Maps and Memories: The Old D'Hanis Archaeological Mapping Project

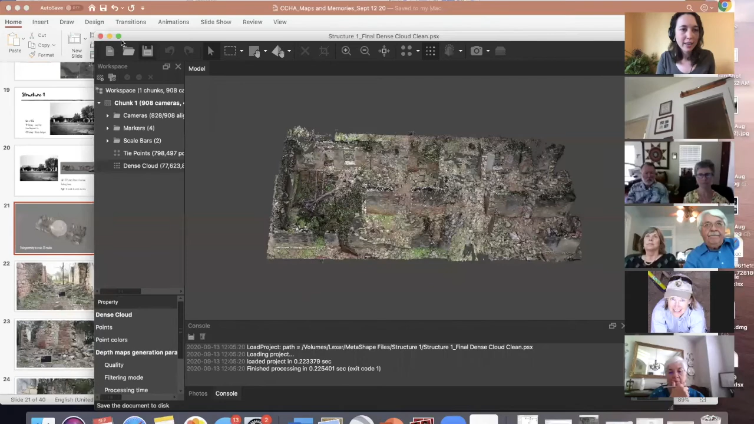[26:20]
everybody see the model that i have here so this is actually structure one this is the stagecoach stop and you can see it you can move it around
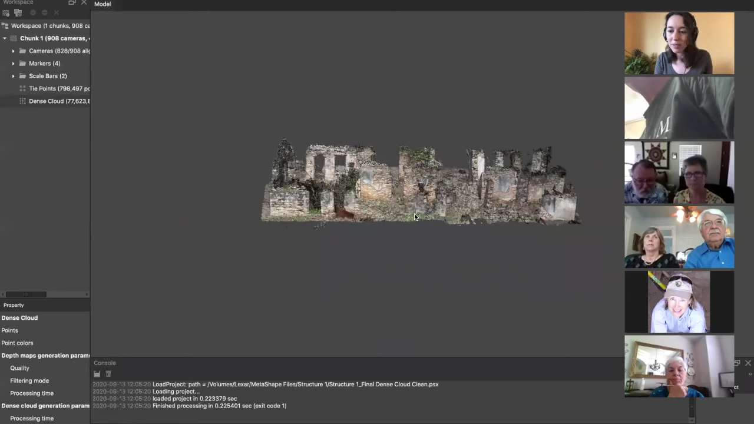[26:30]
um and this allows us to see it from above so some interesting things here you have the dog trot here which would have been open um in its early days a smaller area over here with a few rooms um there's i believe three rooms uh and here you actually have a cellar which is not common for the structures in dehenes but there's a cellar it would have had large beams and a floor over it with a little um kind of dumb waiter to bring things up and down and this was likely the